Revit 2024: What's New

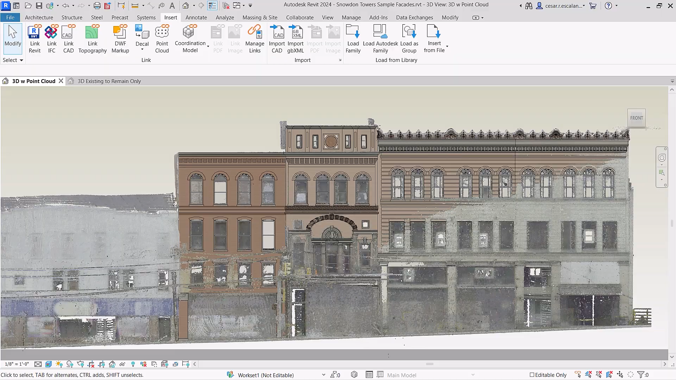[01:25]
including scan to BIM for historic preservation and multidisciplinary design coordination.